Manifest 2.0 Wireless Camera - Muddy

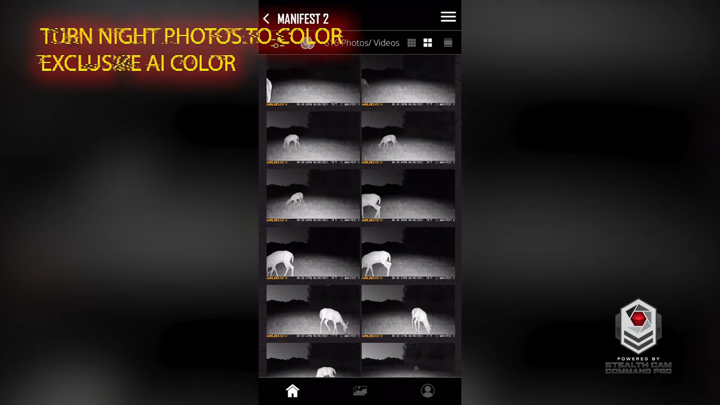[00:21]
Exclusive to the Stealth Cam Command app, AI technology locates the animal in the image and automatically colors the photo.
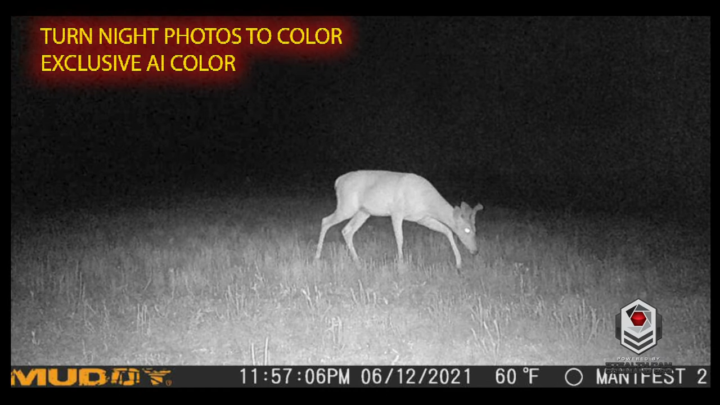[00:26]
Reintroducing the image to its natural color.